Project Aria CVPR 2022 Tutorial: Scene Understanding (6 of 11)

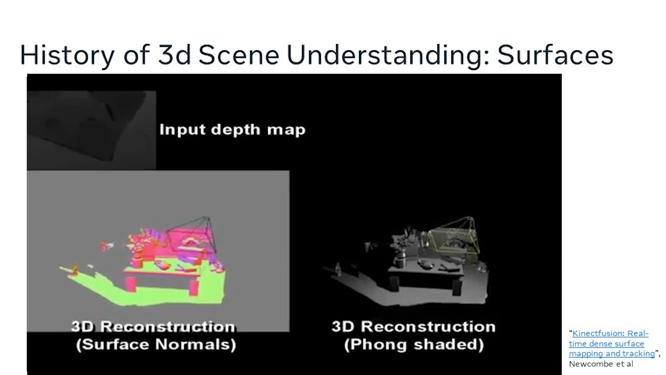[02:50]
it's pretty natural to form the problem of scene understanding as being able to explain all of the data around you that was observed by the sensors. So being able to explain every pixel is pretty invaluable, you know, towards explaining the scene.
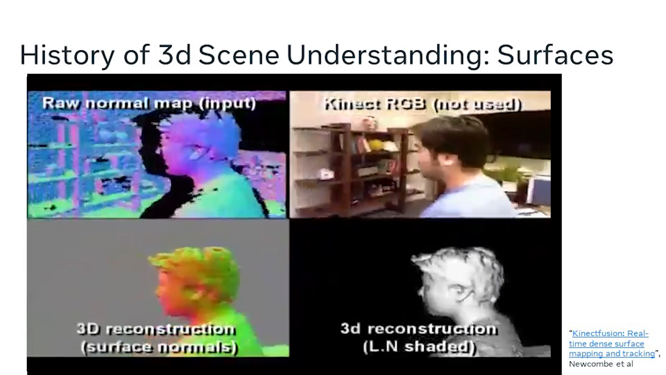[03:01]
And we saw an explosion of dense reconstruction techniques that include dense slam,
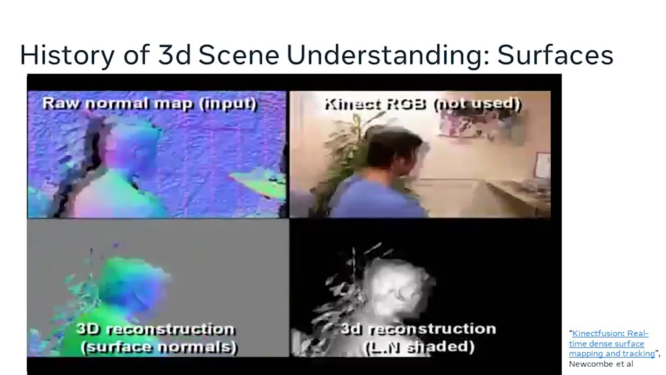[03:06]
semi-dense slam, RGBD slam, and fusion of these representations into complete 3D scenes, such as with Connect Fusion shown here.
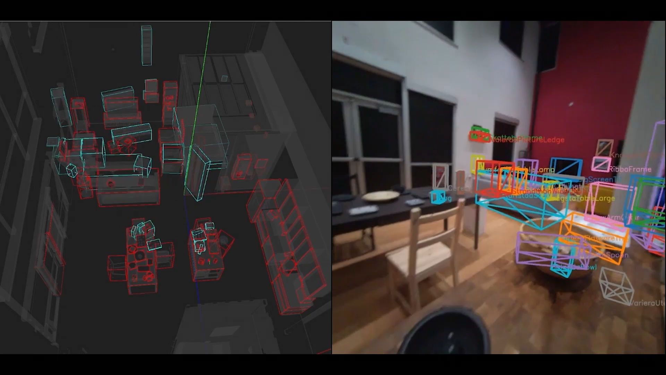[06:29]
On the right, you'll see the view from a Project ARIA headset of us detecting objects and
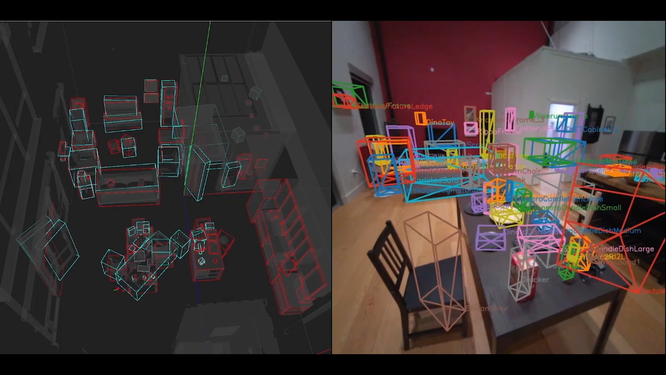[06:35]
instantiating them in 3D as we observe them over time.
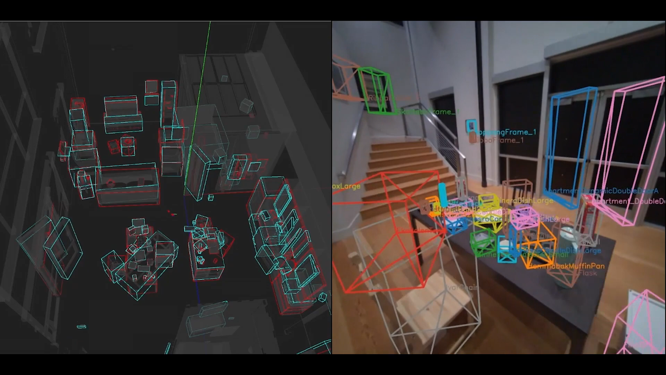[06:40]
On the left, you'll see a top-down view of the scene where the red boxes are the ground truth of the object 3D
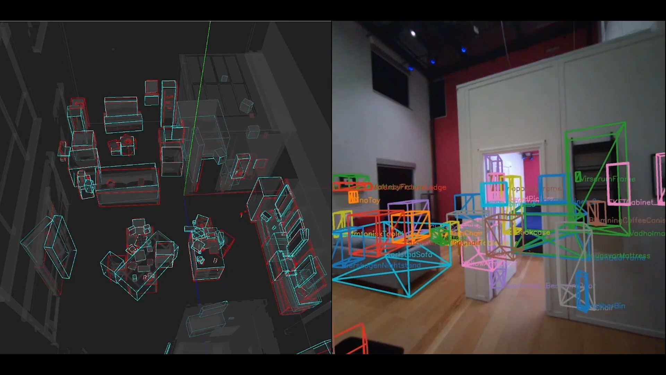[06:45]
bounding boxes and the blue are our estimates over time, which you can see do pretty well, especially with more observations and from more vantage points.